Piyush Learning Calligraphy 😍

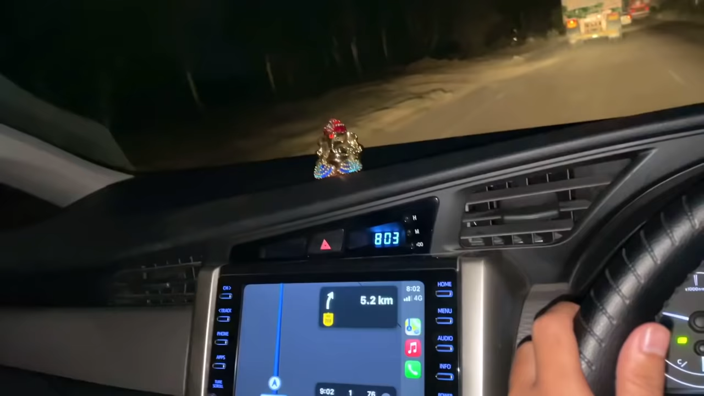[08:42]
तो जब आपके 8 बच चुके हैं और अभी तक हम नहीं पहुचे पूरा अंधेरा हो चुका है
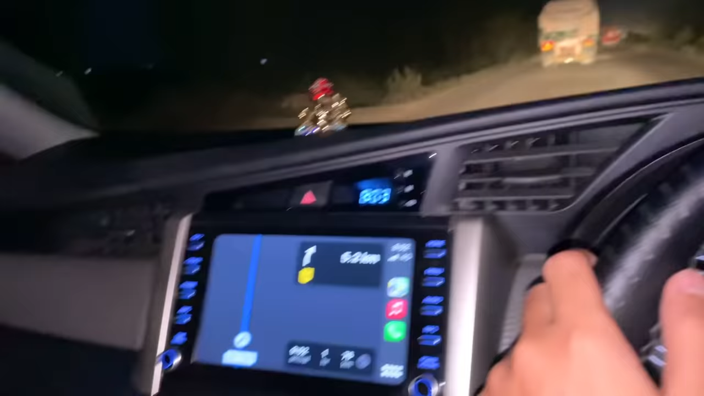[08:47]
और 76 किलोमेटर बाकी है अभी तो एक घंटा